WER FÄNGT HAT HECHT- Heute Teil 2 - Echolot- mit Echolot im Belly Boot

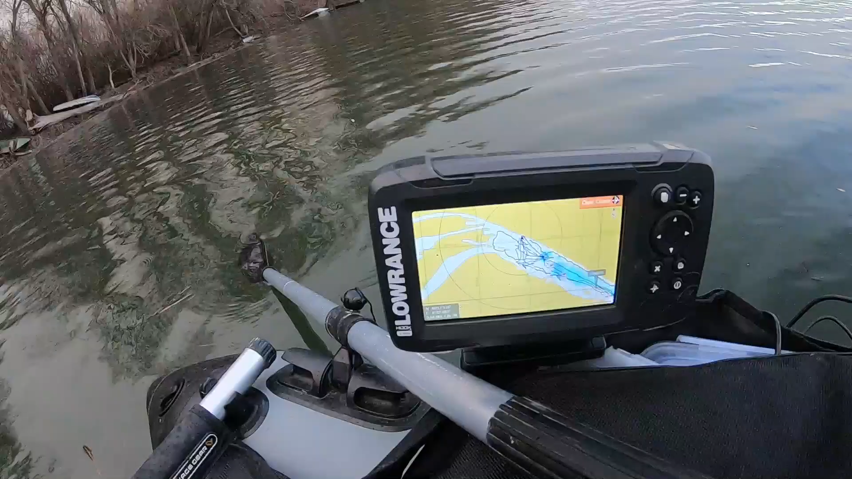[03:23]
Und hier auf dem Echolot könnt ihr jetzt die eingelegene Karte sehen. Und ich gehe mal ein bisschen näher dran.
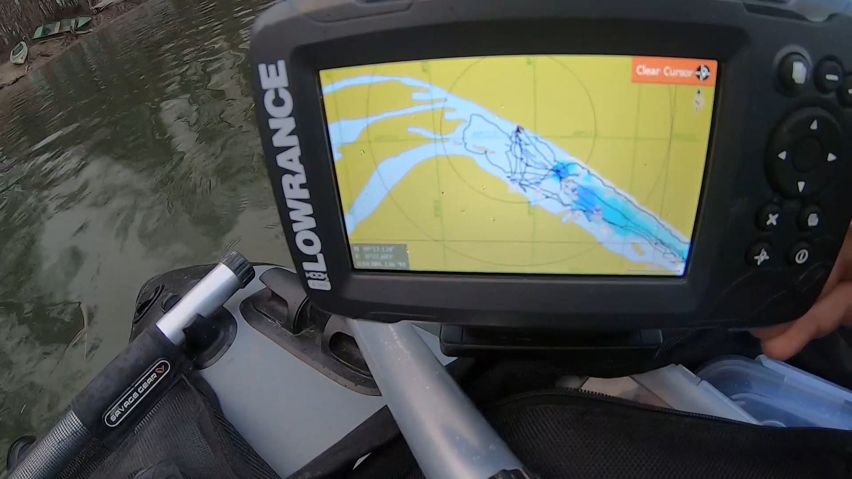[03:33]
Und diese blauen Gebiete, die sind eben schon erfasst worden von anderen Nutzern von dem C-Map-System. Also ich hatte euch das ja im Vorfeld schon mal gesagt gehabt.
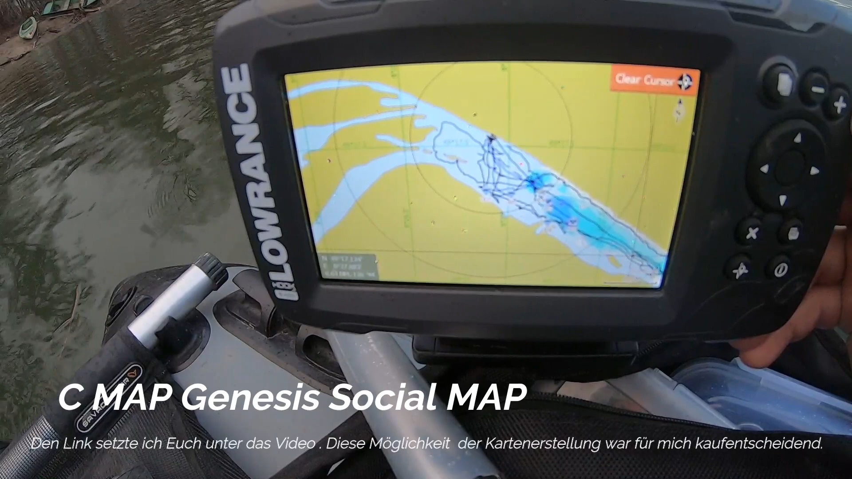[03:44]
Was ich hier benutze, werde ich alles noch mal genau erklären im Theorie-Teil. Das heißt also, diese blauen Flächen, die sind eben schon eingelesen worden von anderen Fahrern. Und diese schwarzen Linien, das sind die Linien, die ich gefahren bin. Sprich, ich habe das so eingemessen, so nah eingeschaltet.
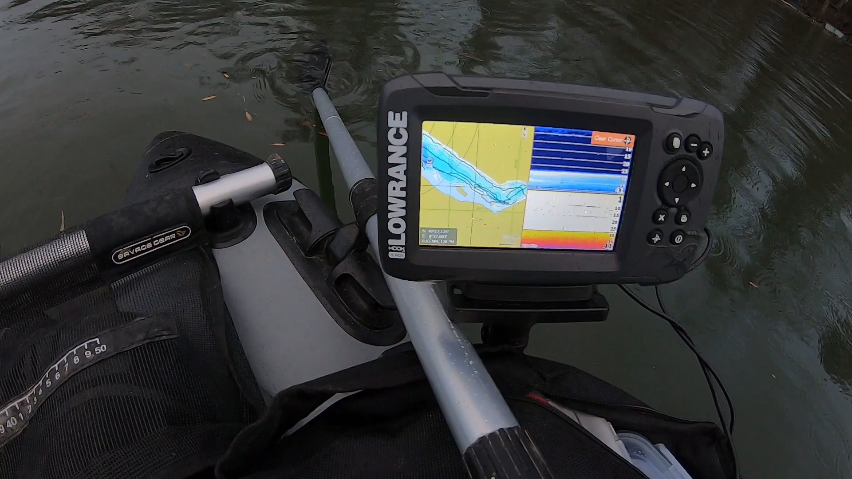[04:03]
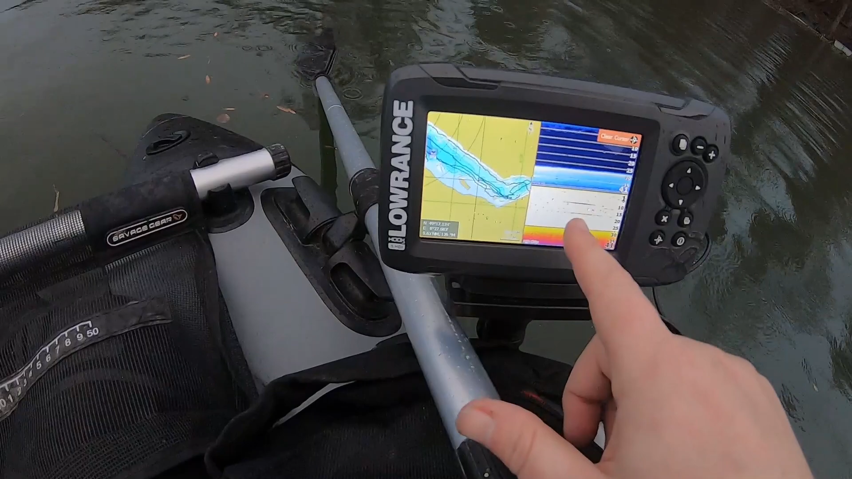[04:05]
Das heißt, hier sieht man die Tiefe, die ich hier erreiche. Und ich bin noch gar nicht weit rausgefahren.
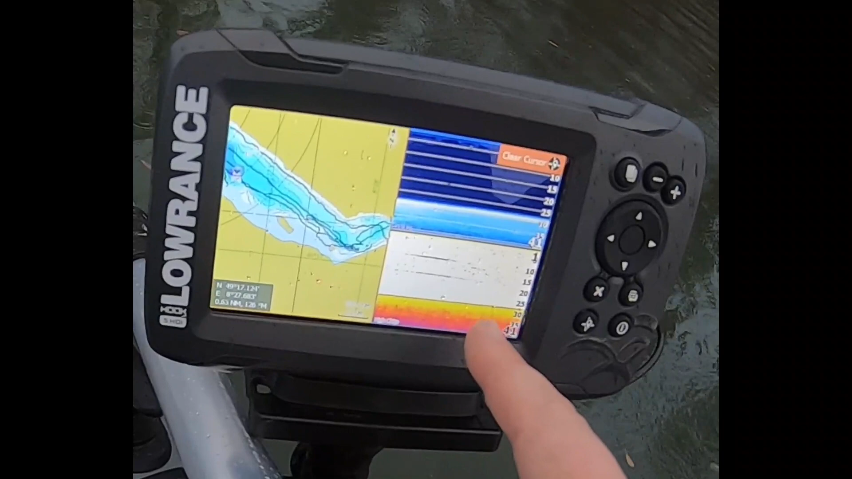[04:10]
Und ihr seht, wie tief das schon inzwischen ist.
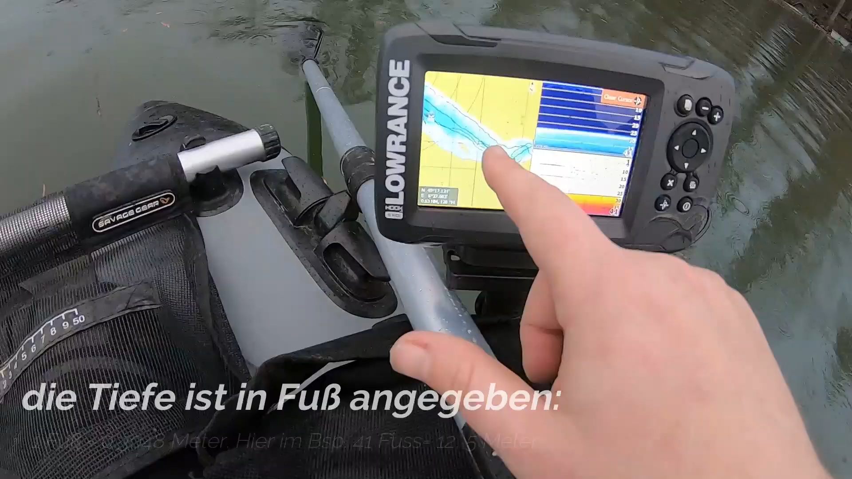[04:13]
Und hier auf dieser Karte
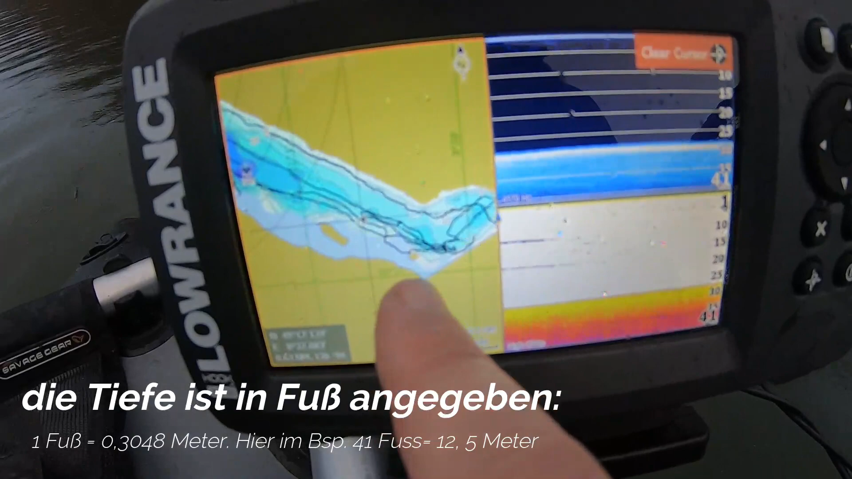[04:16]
kann ich eben sehen, wo ich mich befinde mit meinem Belly. Jetzt fängt es natürlich echt tierisch an zu regnen.
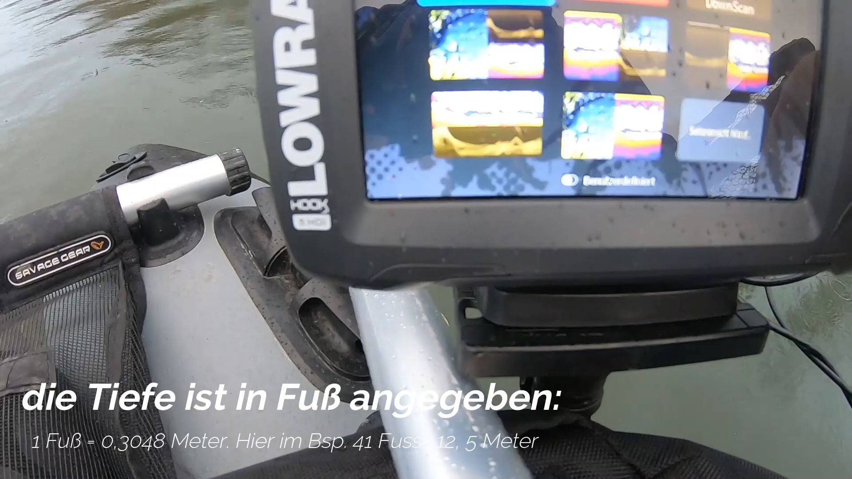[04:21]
Ich habe kein Glück. Aber wie gesagt, ich bin noch guter Stimmung.
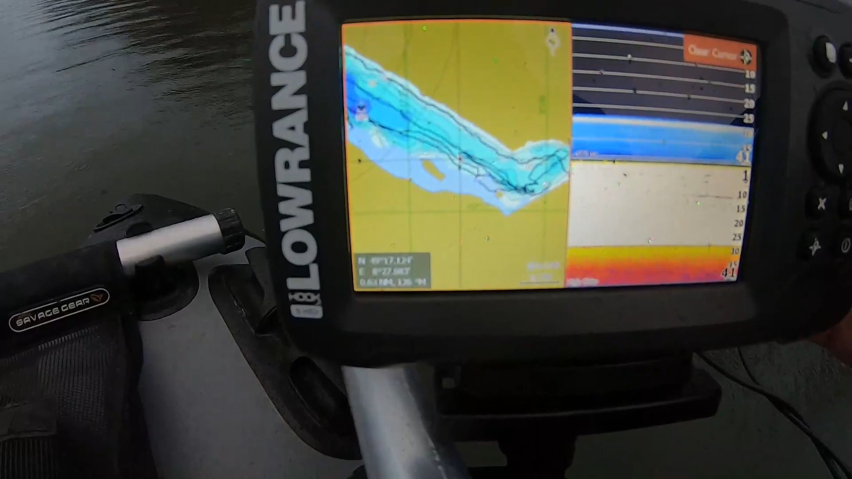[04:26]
Ich wechsle mal gerade das Ansichtsbild auf.
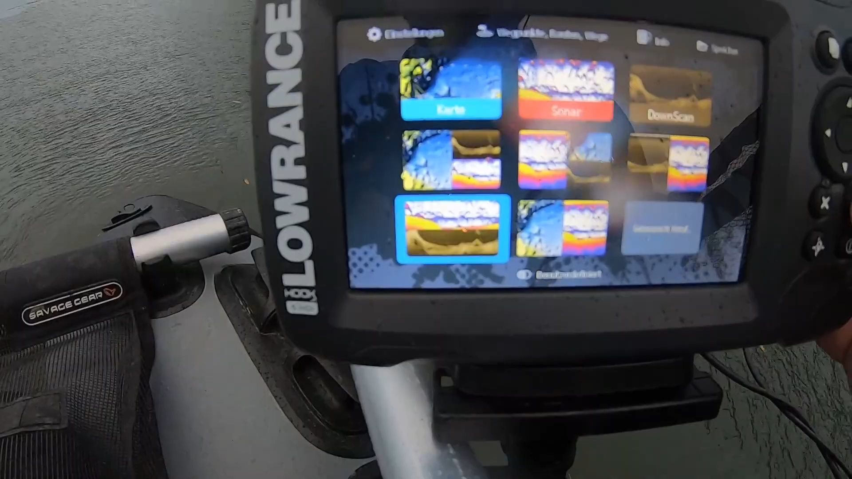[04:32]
Zwei Teile.
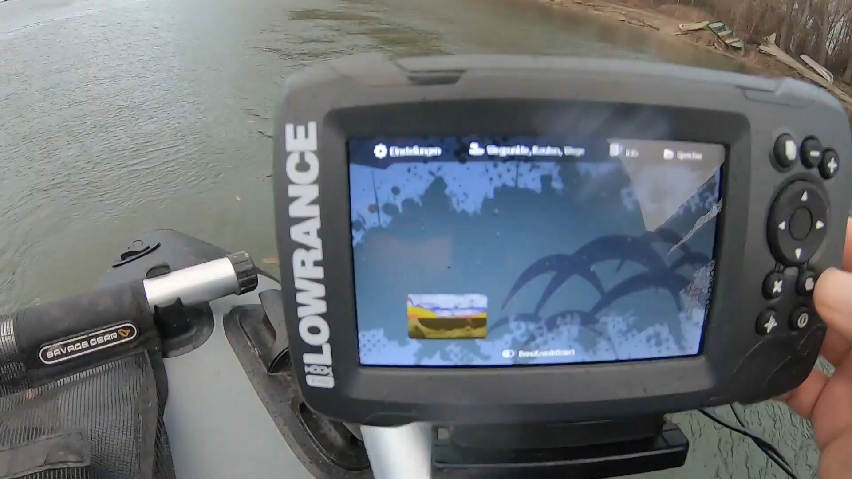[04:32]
Und gucken wir das mal so über den Weg an. Jetzt kann ich hier unten sehen, dass da nichts passiert hier oben. Kann ich ein bisschen erkennen, dass da was unterwegs ist.
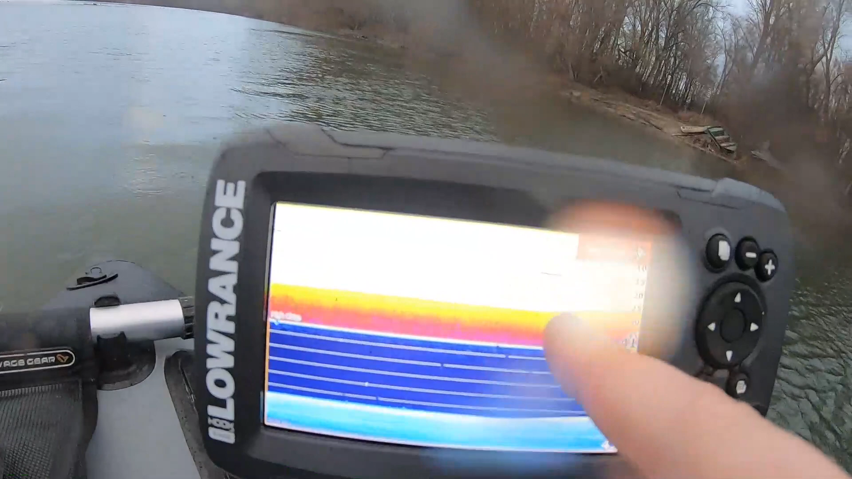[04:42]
Aber das kann eben auch durchaus hier dieses Holz sein, was unterwegs ist. Ich werde meine Route jetzt gleich mal nehmen und werde einfach mal ein paar Würfe machen und fahre an die Stellen,
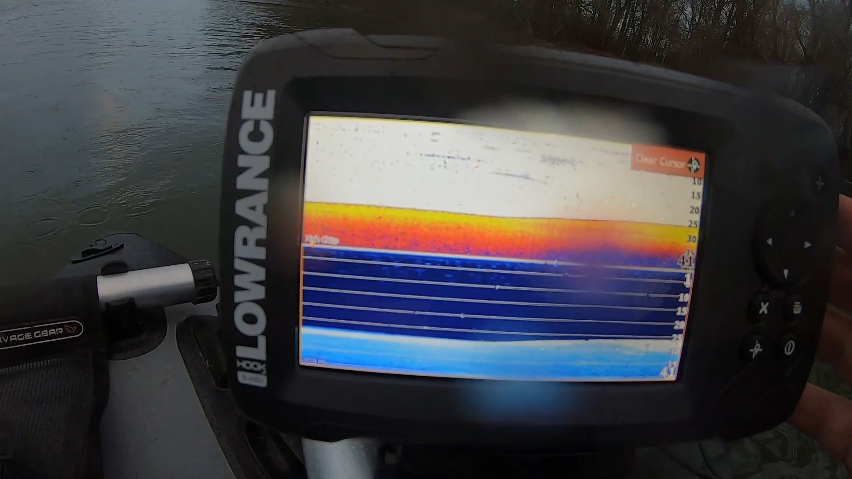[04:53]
wo ich mir denke, wo was funktionieren könnte.
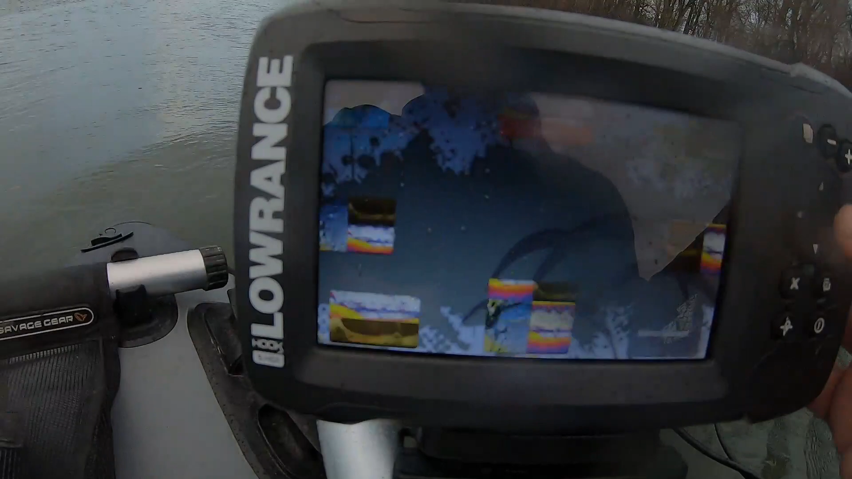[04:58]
Das heißt, ich hole mir die Karte noch mal dazu. Ich muss ein bisschen aufpassen. Ich bin schon mal bei so einem Wetter, so ein richtiges Unwetter gekommen.
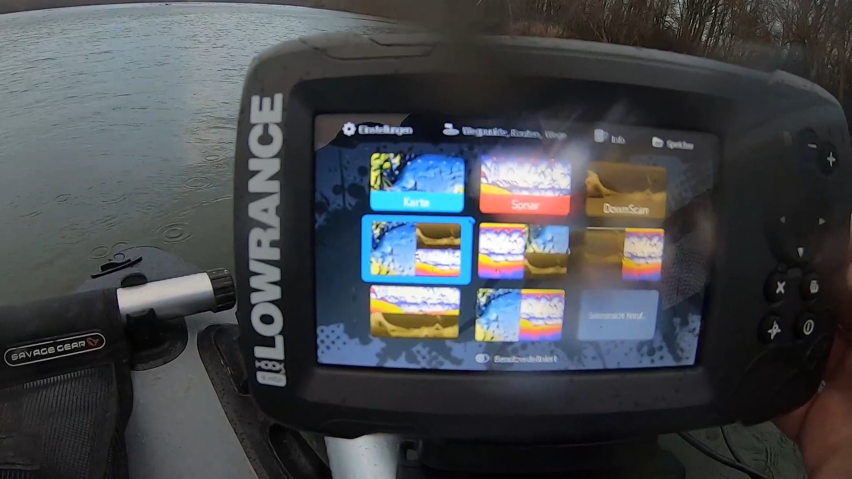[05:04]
Und das ist irgendwie nicht cool.
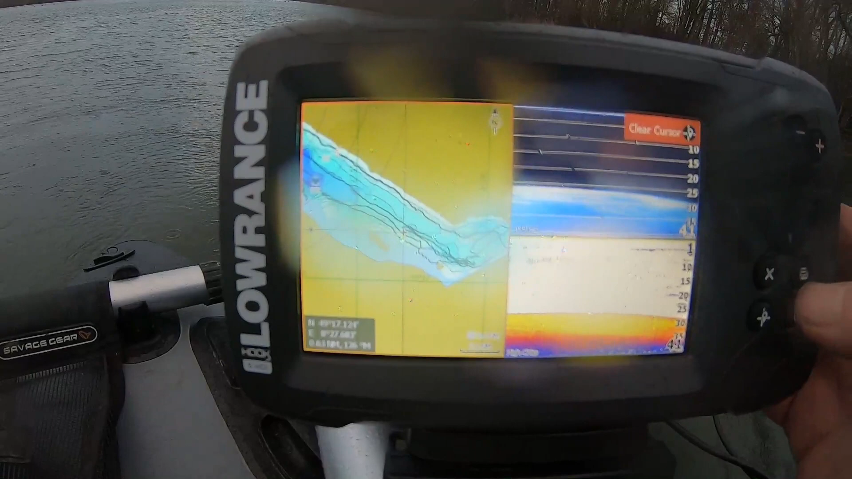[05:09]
Aber ich gebe mal mein Bestes. Schauen wir mal, ein bisschen die Karte ein bisschen einstellen.
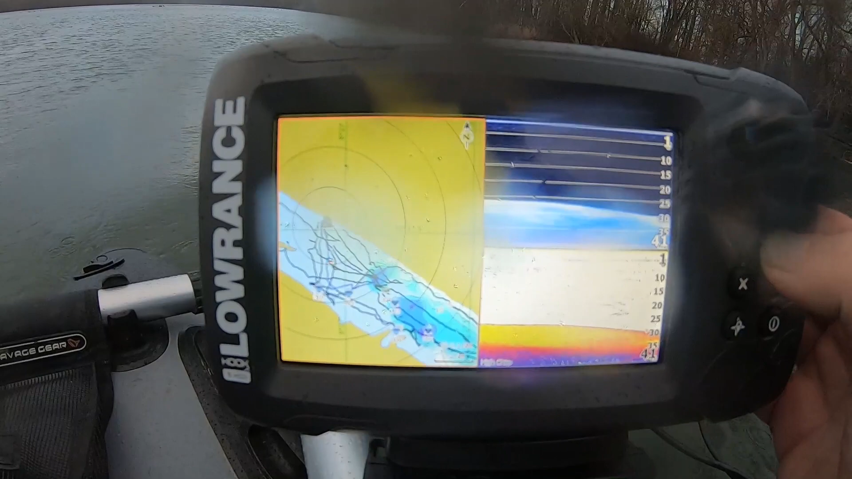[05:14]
Wie gesagt, ich mache diesen Theorie-Teil noch mal im schönen, warmen Zimmerlein.
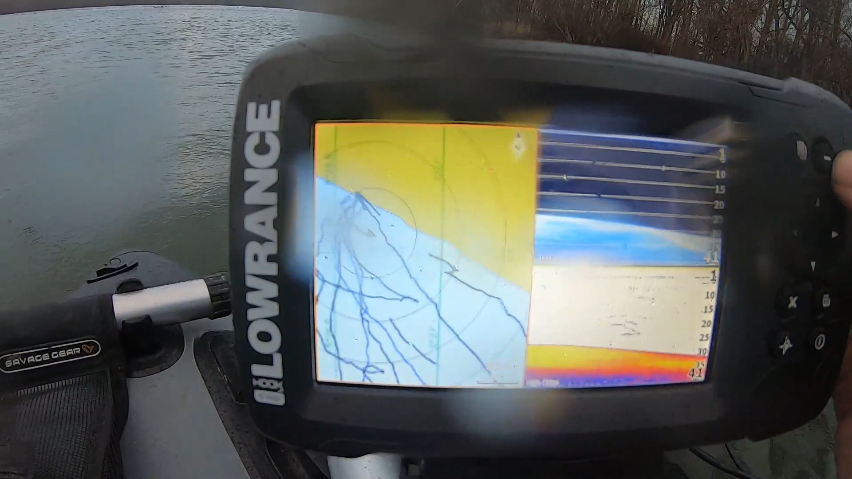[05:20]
Jetzt mache ich das mal ein bisschen größer. Ihr seht jetzt hier mit diesem Pfeil.